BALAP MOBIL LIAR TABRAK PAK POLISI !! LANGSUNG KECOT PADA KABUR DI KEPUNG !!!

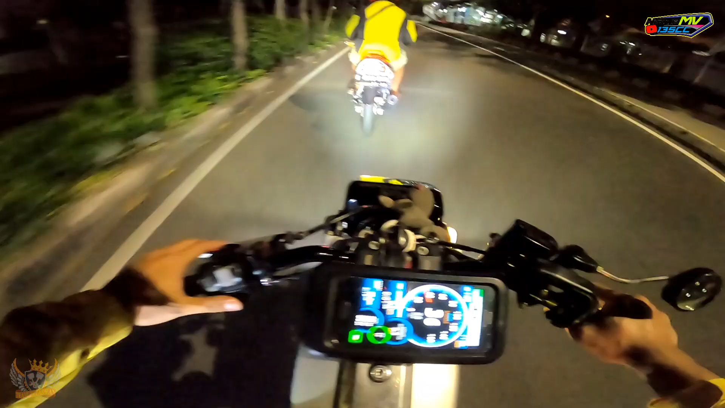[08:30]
tidut, lampu depan nyala, plat nomor depan belakang ada. Wah, aman sih jalannya, aman. Tapi ya tetap mati-mati ya kabur. Oh, jadinya NR-nya santai lagi nih.